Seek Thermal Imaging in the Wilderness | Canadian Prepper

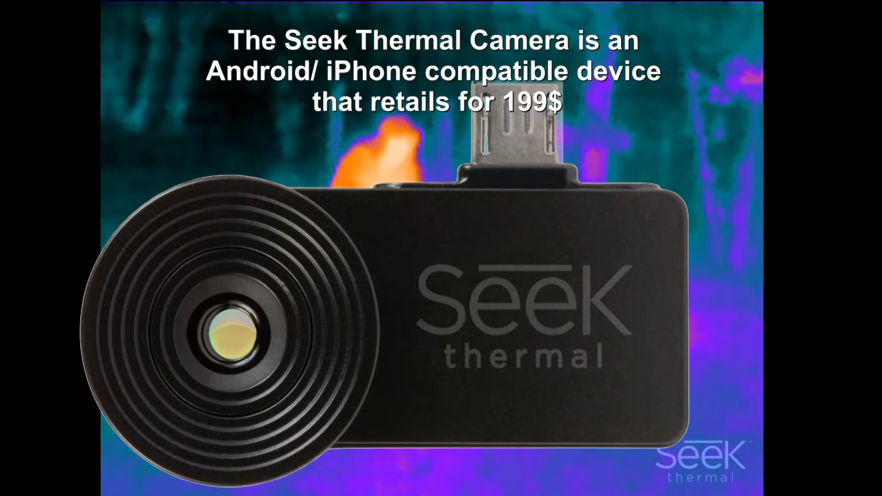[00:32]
Canadian prepper here just want to give you a demonstration of the seek thermal in a wilderness woodland setting this is the Canadian boreal
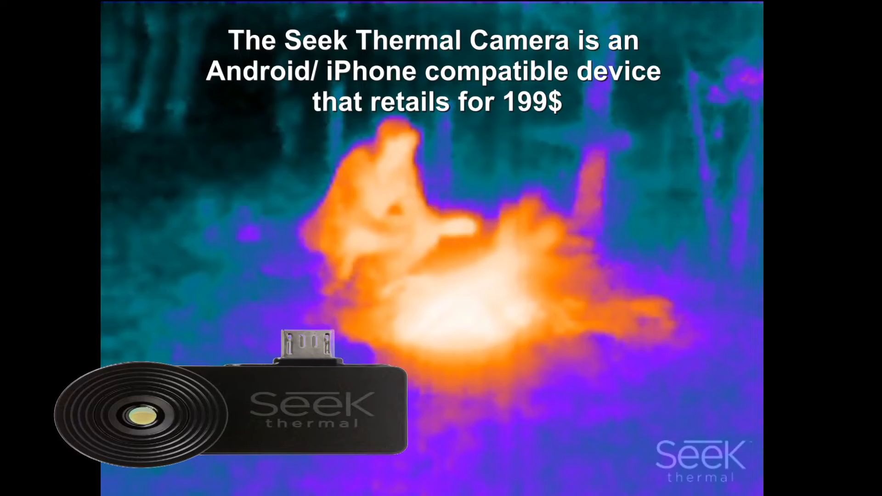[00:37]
forest and I'm going to do a split screen demonstration for you here just to give you a sense of how
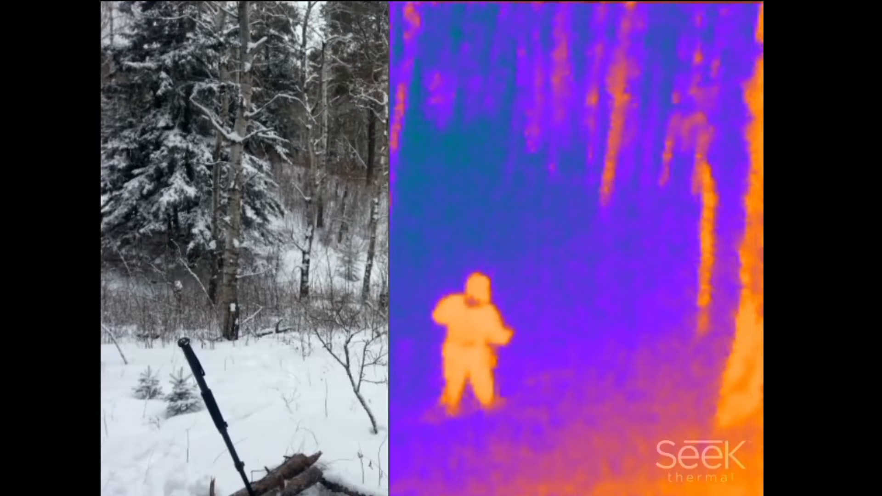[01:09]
dedicated camera that the seek uses now you'll notice here when I cross over how much smaller I appear on the actual camera setting right now I'm about 30 yards away on the seek it only looks like a maybe 15 20 yards away
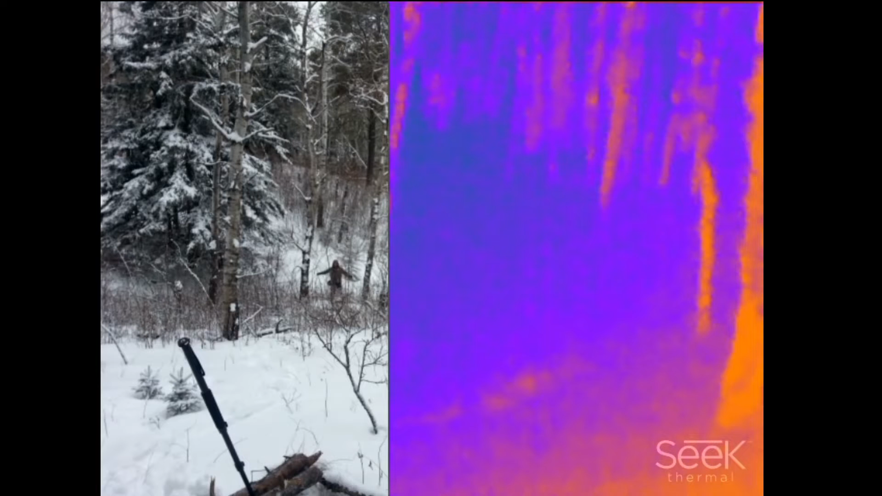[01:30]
so this is a good thing it's advantageous in that in spite of the seeks poor resolution it is giving you a zoomed in image so that's something to keep in mind this means that you can detect things potentially further than it might seem you're detecting them now I sped up the video significantly here it's sped up three times doesn't really look like it because I'm walking through snow forgot my snowshoes that day but
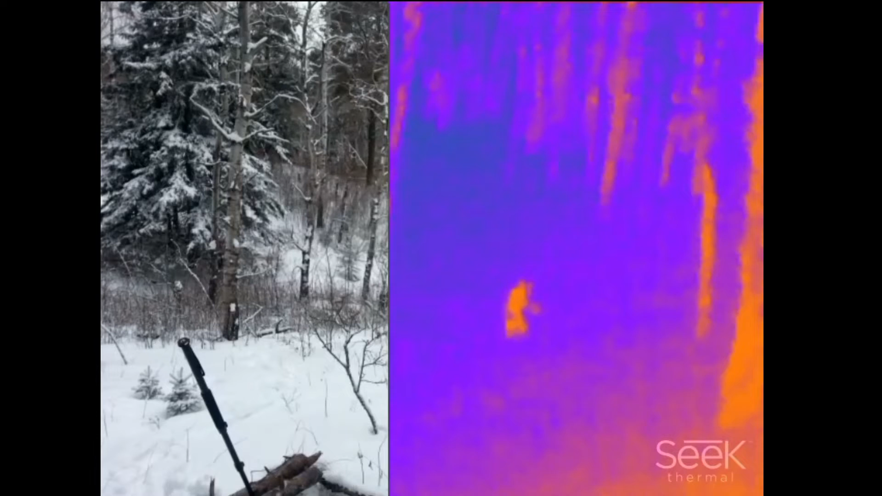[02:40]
anything you know in the way of the seek so I do a couple other demonstrations here
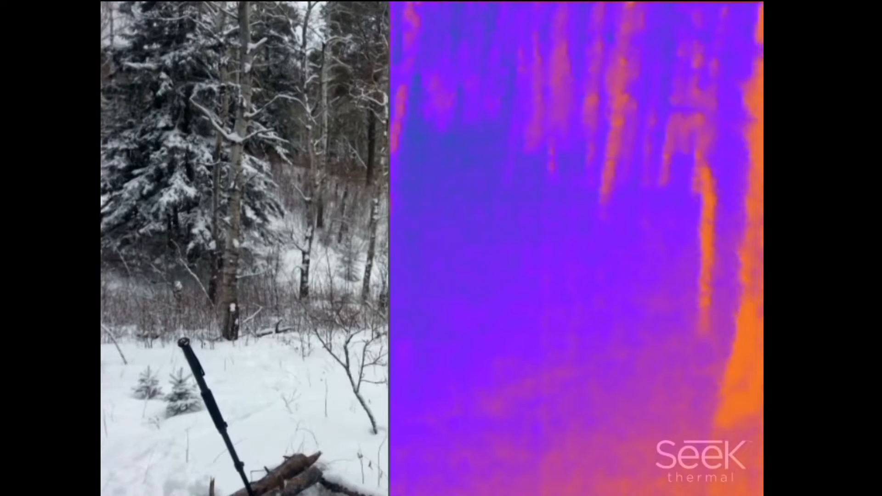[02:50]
just to give you a sense of how it might function so here I'm going downhill
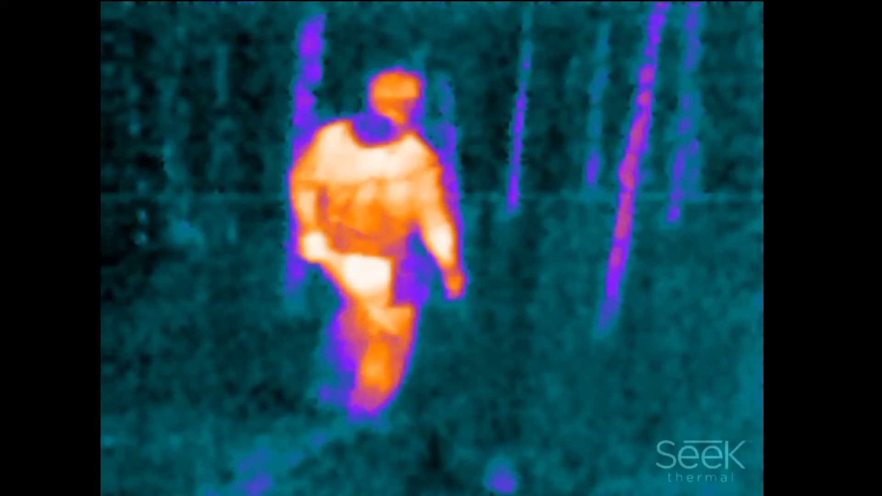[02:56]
and there's it's a bit more of a thickly densely wooded area you can't really tell here and you got to keep in mind that it looks like I'm only about 20 yards away right there but I'm actually about 30 or 40 already so I'd say the identification range right there would probably you know after about 40 to 50 yards it becomes very hard to identify what you're looking
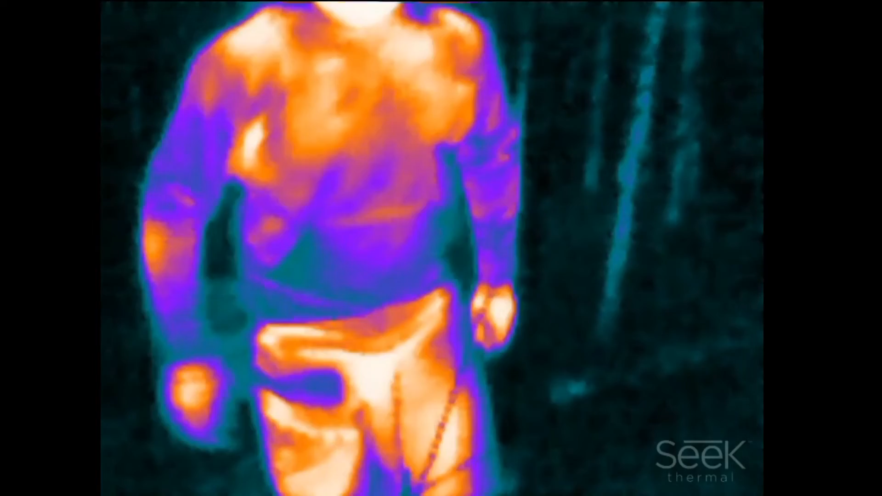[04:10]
purposes it's probably not going to be that effective because of the fact that you know
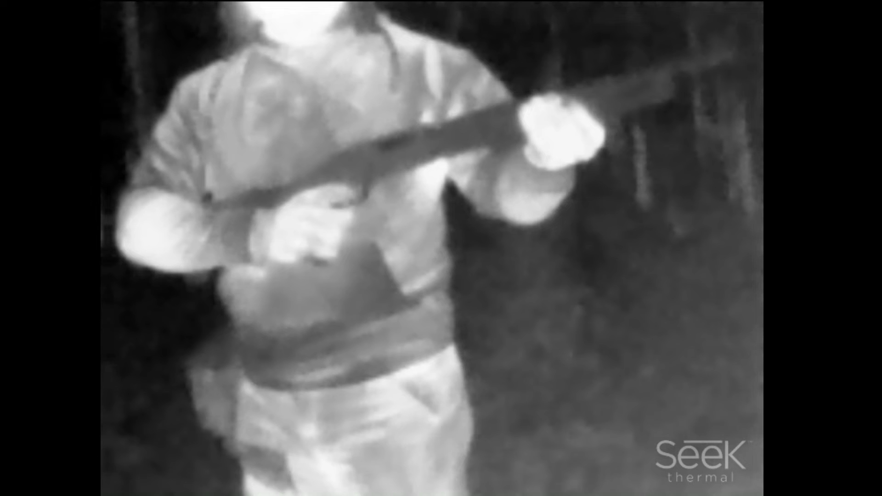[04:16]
obviously uh you're gonna when you're looking at the phone the
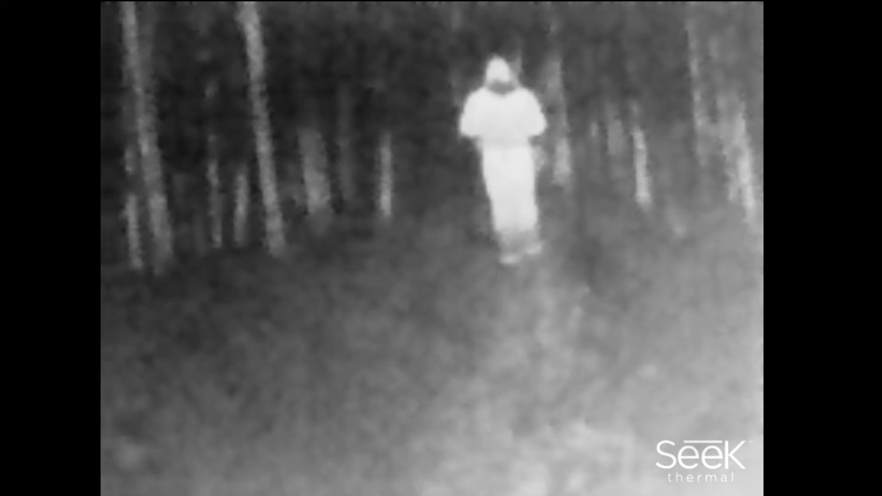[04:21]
phone's going to be shining its light that it's emitting onto you and that's going to give away your location but if they already know your location if you're like I said around a campfire at night then this extra
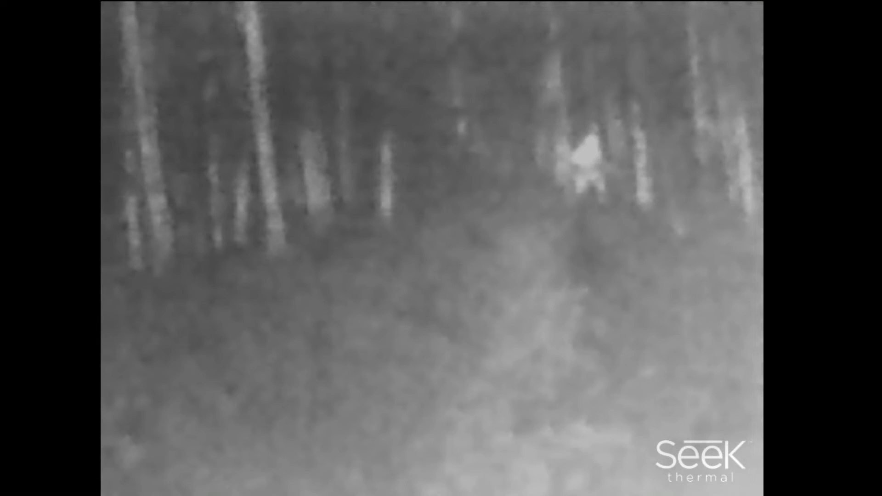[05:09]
a gun at maybe right here around the 30 yard mark perhaps
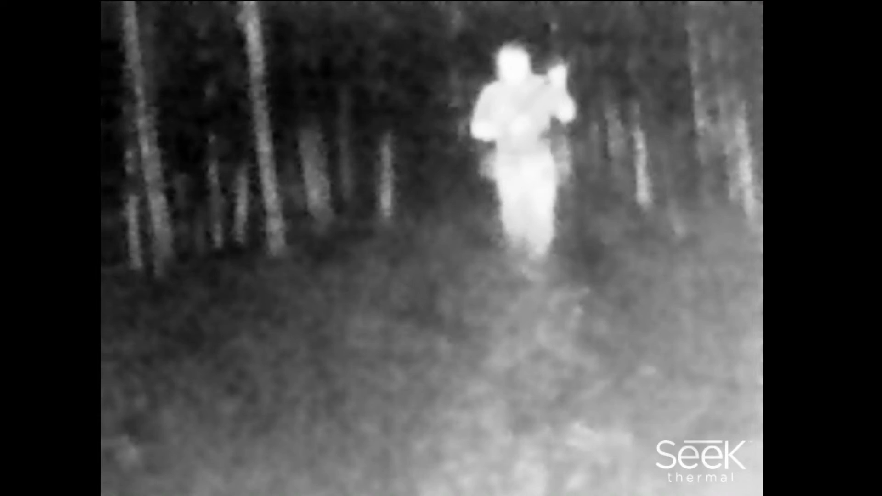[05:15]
yeah and so identification
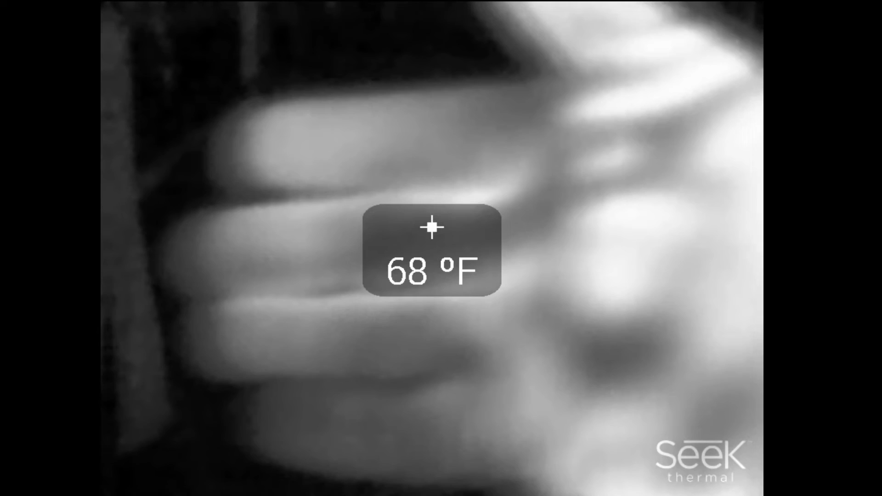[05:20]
On screen: spot 68°F
I'd say within 40 to 50 yard range depending on what
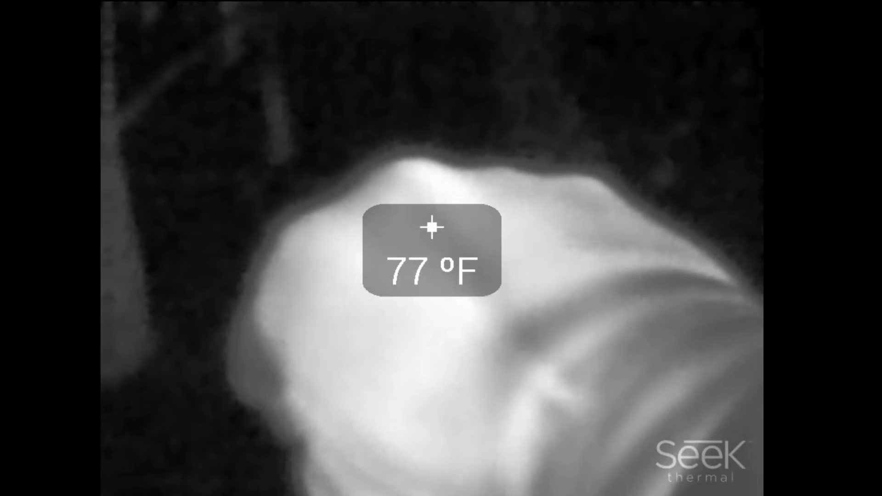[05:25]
On screen: spot 77°F
it is depending on the temperature contrast a detection probably
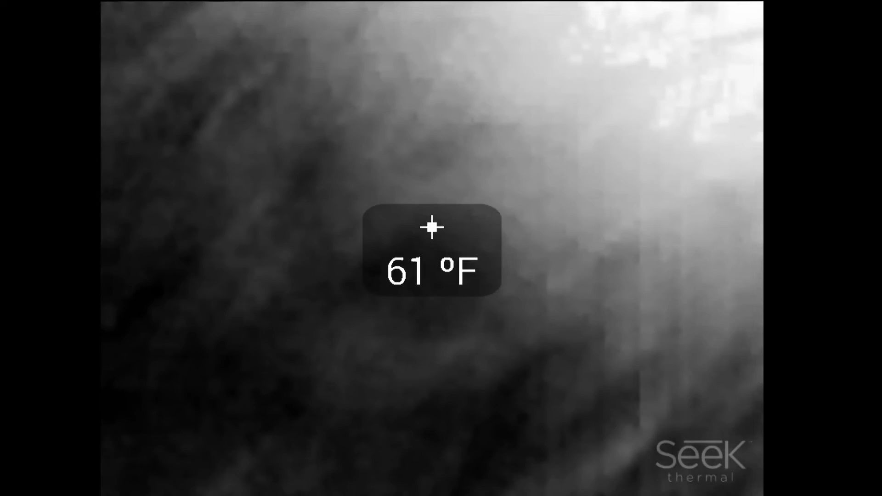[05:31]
On screen: spot 61°F
up to 120 maybe even 150 yards under
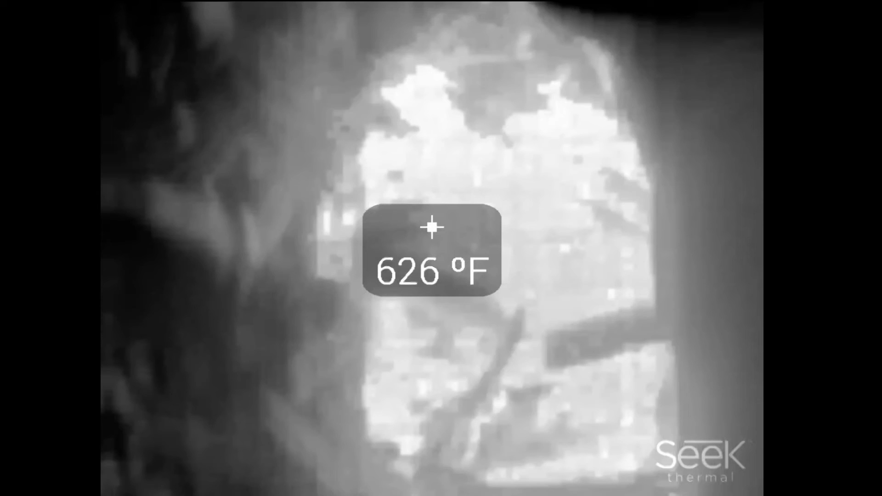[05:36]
On screen: spot 626°F
ideal conditions but I think that's kind of pushing it I think seek says you can identify up to what is it
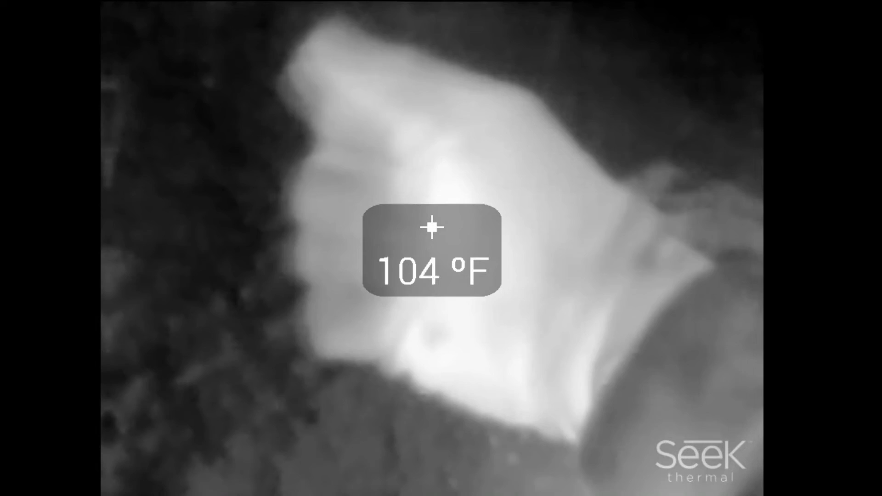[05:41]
On screen: spot 104°F
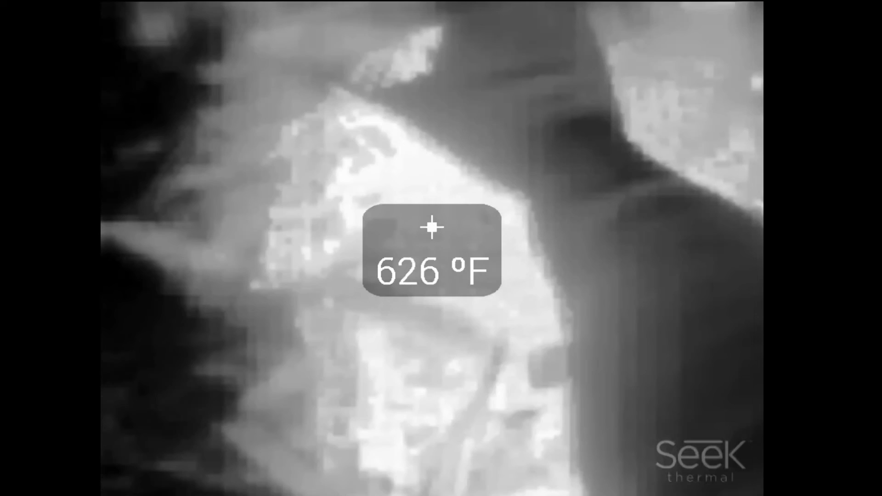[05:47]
On screen: spot 626°F
it's something pretty exaggerated like 500 or a thousand meters or something like that or a thousand feet I
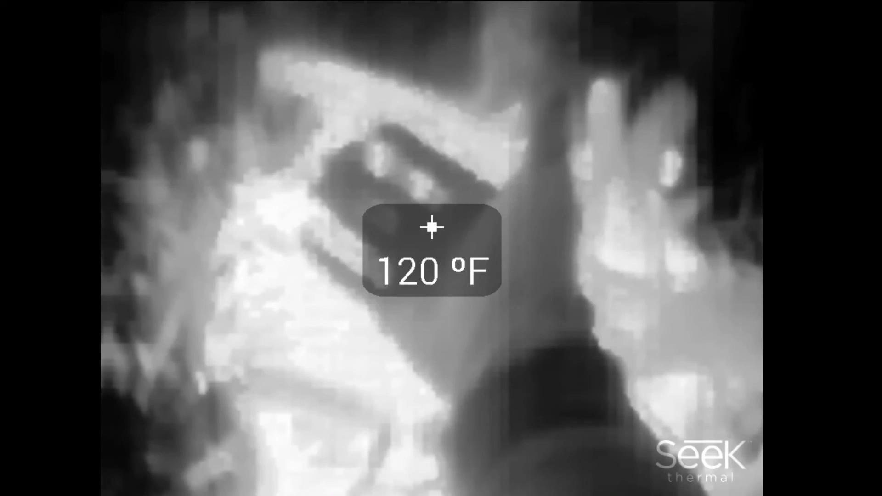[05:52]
On screen: spot 120°F
don't know how how much I believe that but it's kind of like those
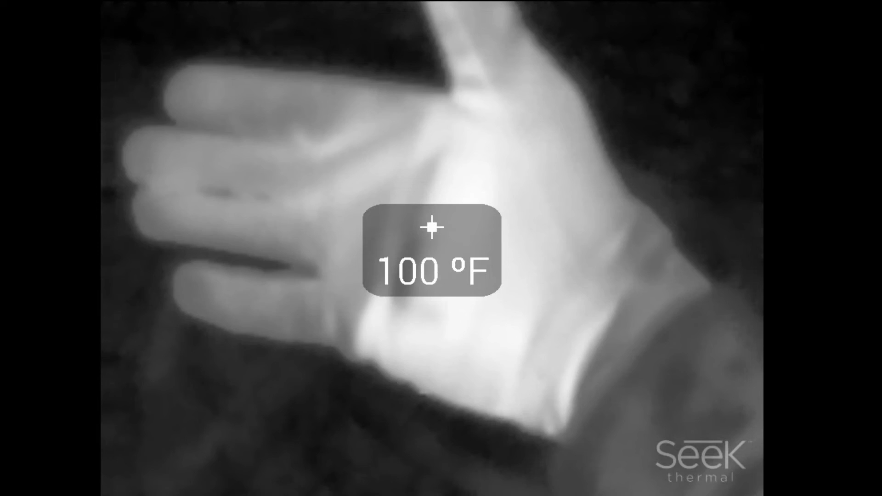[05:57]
On screen: spot 100°F
those radio walkie-talkies you buy you know they say they go 45 miles and they only go two miles
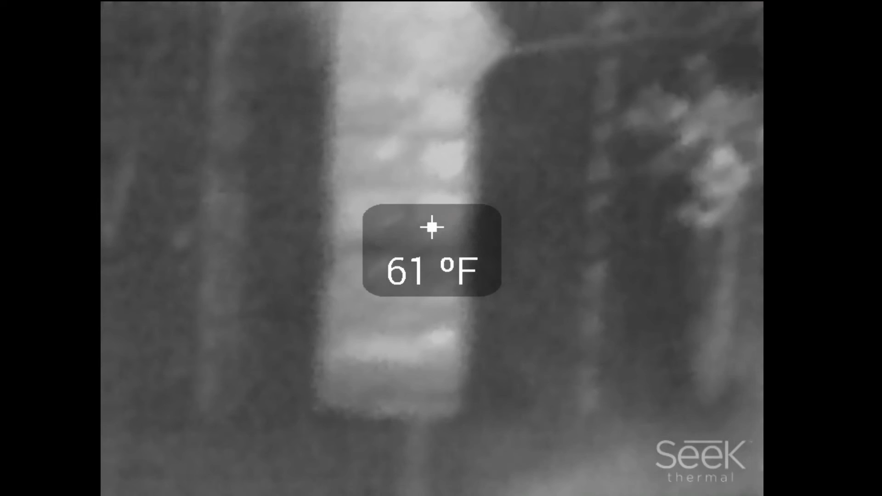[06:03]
On screen: spot 61°F
but for what you're getting for the price you pay it's actually not that bad it's by no means